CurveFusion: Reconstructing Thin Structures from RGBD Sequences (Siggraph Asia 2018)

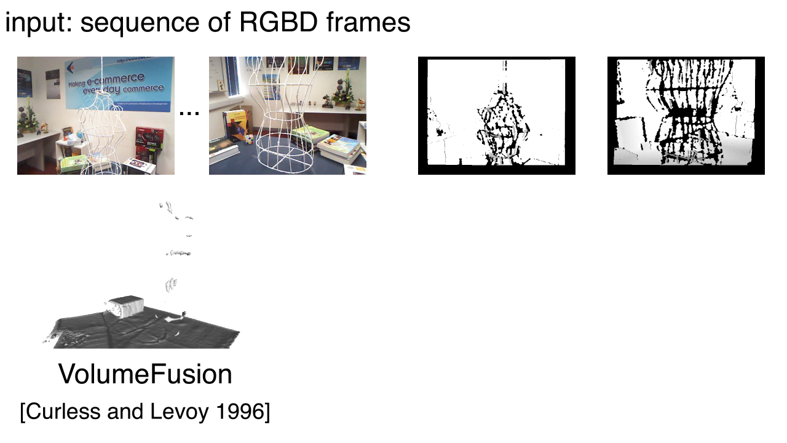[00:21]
Here, we show the results of a scanning session using different approaches, volumetric TSDF, connect fusion, and bundle fusion.
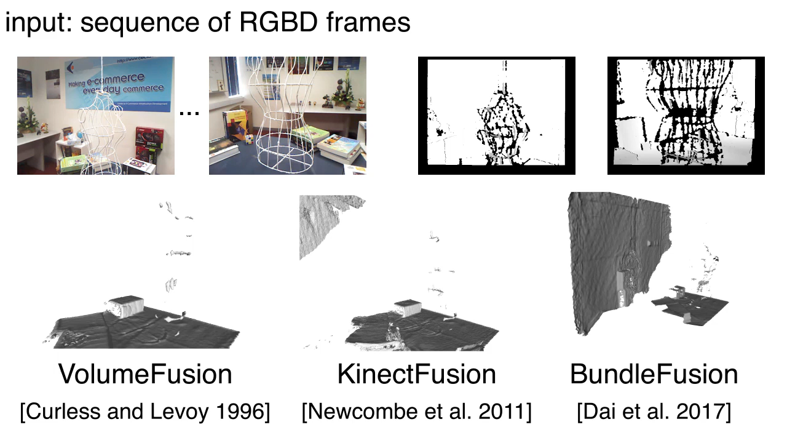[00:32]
Note how the thin parts are either noisy or completely missed in the fused output.